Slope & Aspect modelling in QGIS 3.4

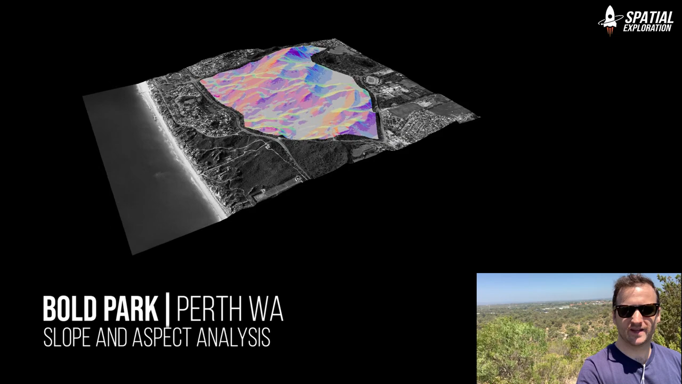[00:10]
Now the data we're going to use comes from a freely available digital elevation model so you can download this and follow along.
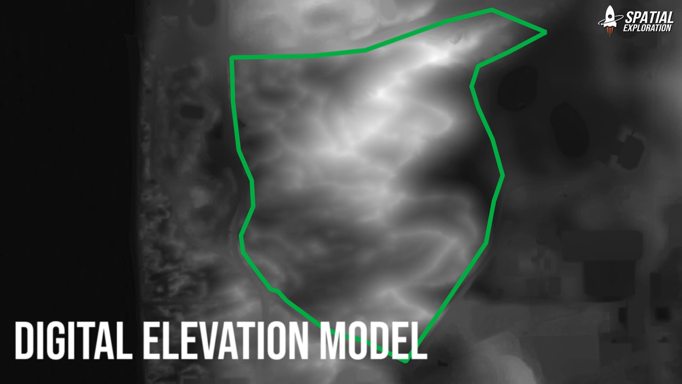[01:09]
I'm using a LiDAR-derived digital elevation model but you can also use satellite imagery no problem.
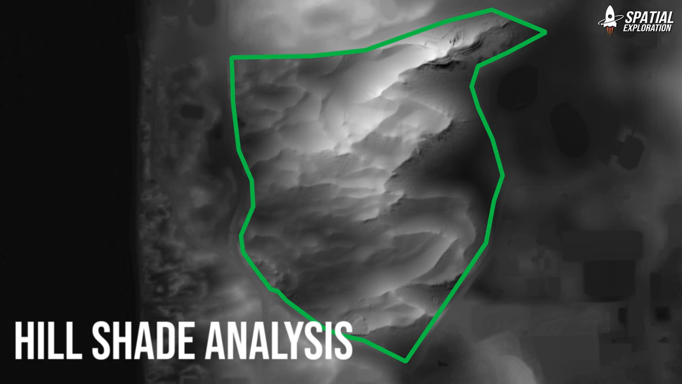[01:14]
We're going to do a hillshade and that's just to emphasize and make the make that slope and aspect that bit more interesting.
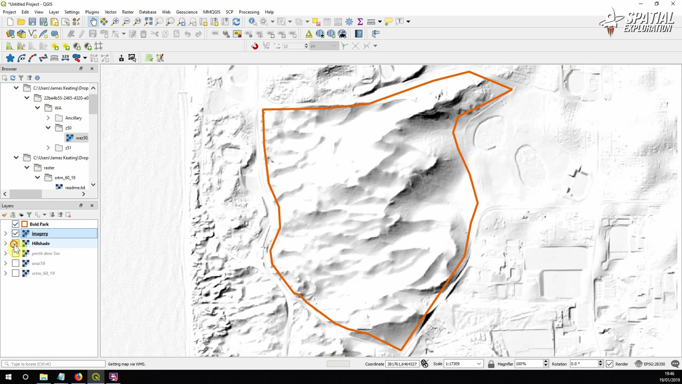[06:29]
So if we switch off the hillshade we can see exactly that effect. So the next thing we're going to do is we're going to do a quick eyeball using QGest to 3Js and you can download this plugin in manage and install plugins.
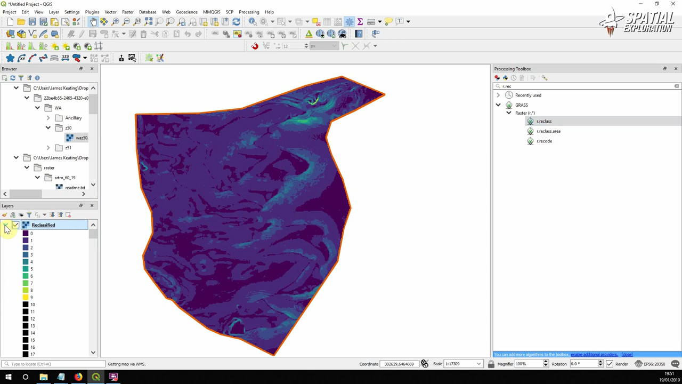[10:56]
Everything else we're going to leave as it is and run and save this temporarily. So now it's essentially the exact same data just being reclassified into scores going from 0 to 9.
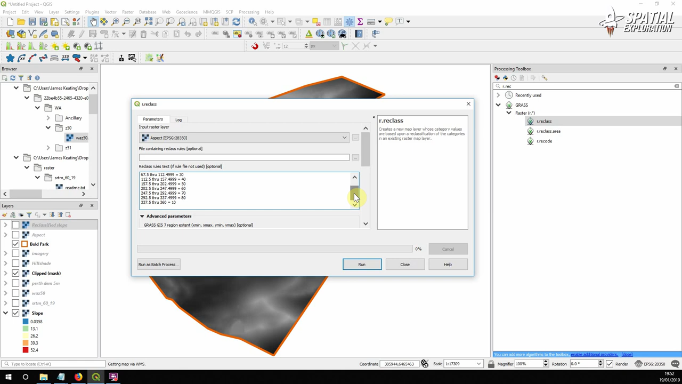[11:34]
So 0 to 22 degrees is going to be a score of 10, 20, 30, 40, 50, 60, 70, 80, and so on and so forth. So we've actually broken it up into eight scores, which is our cardinal markers and the intervals between them. So let's run that.
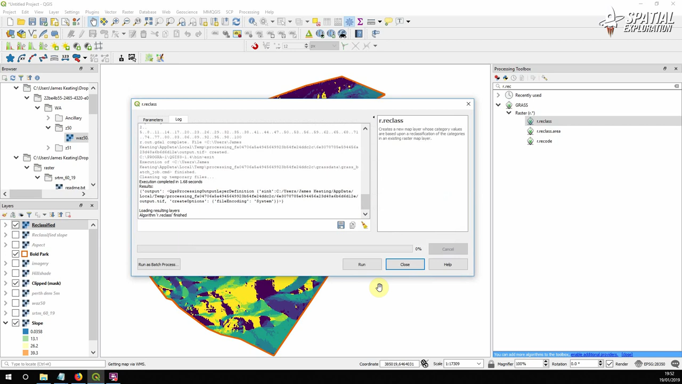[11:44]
Close. And now we get a really nice picture of the slope and the direction.
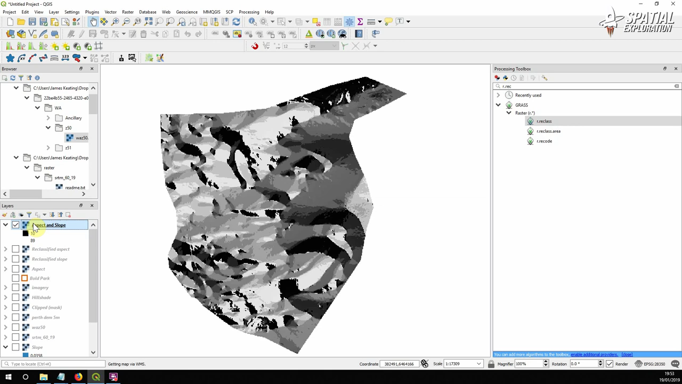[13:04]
And what we're going to do is, we've already created the style because it is quite time consuming.
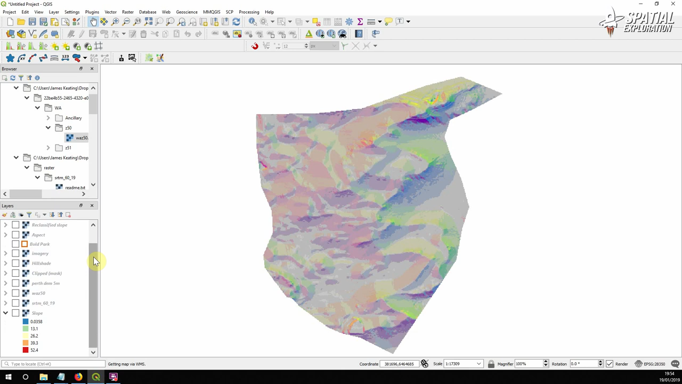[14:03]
So one way to show this is put back on our imagery. But we don't want color in there, so let's make that grayscale.
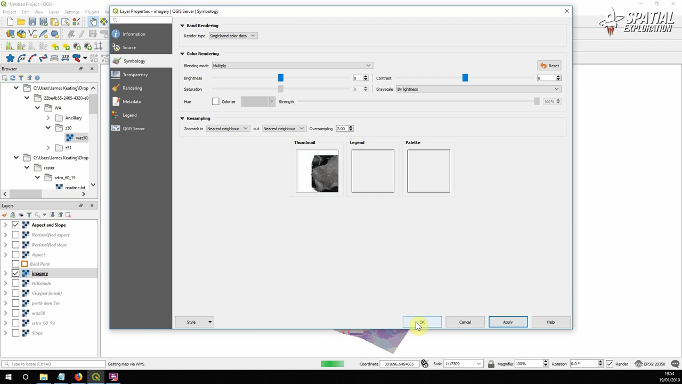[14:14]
Just so all the focus is on those colors in the park. Let's put on our hillshade. And let's run our model again.
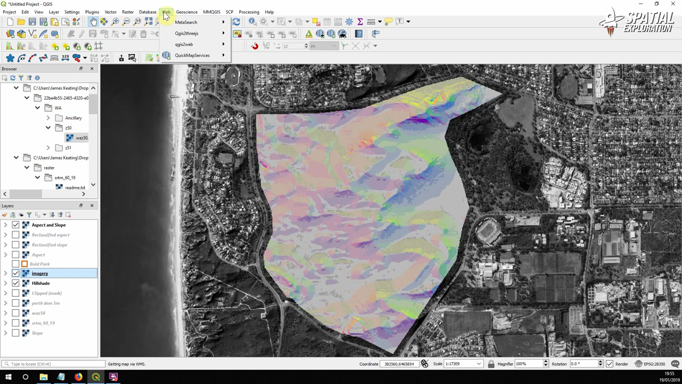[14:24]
And that is it.
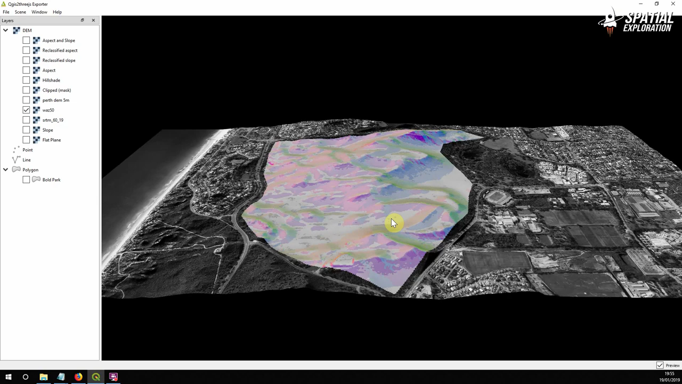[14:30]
So if we look at the profile of the park from different angles,
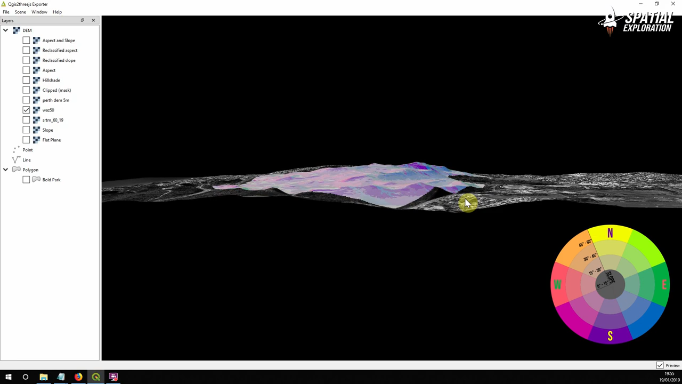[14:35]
looking from the south, we can only really see purple.
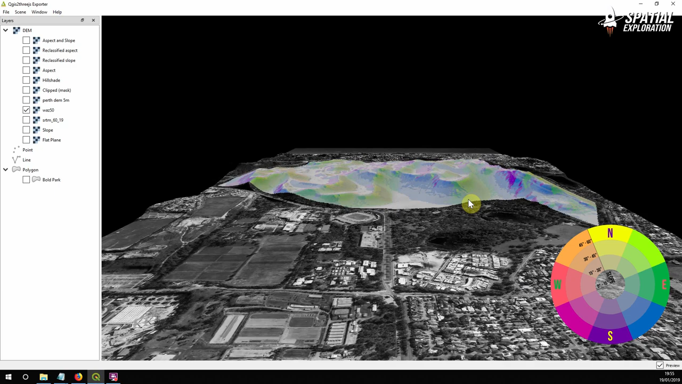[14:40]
We start to see the greens coming around. We start to see the yellows, then the pinks and the reds.
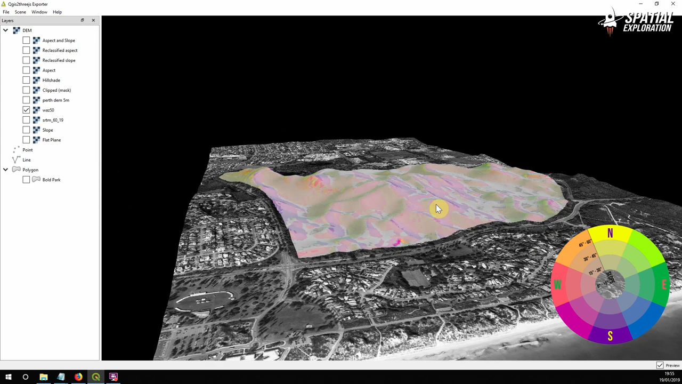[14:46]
And what we want to be able to see is that the brighter the colors, the steeper the slope.
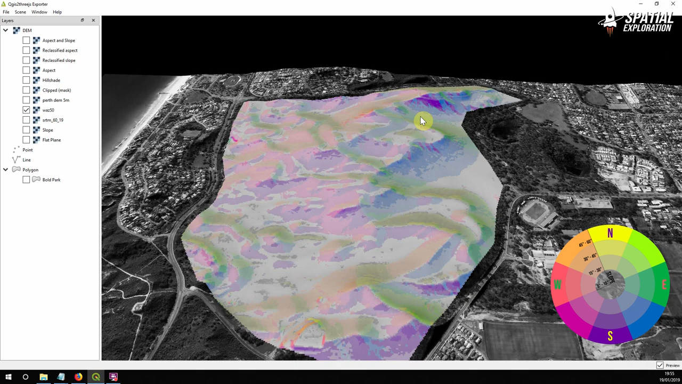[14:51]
And that is basically one way of demonstrating a 3D terrain in a 2D image.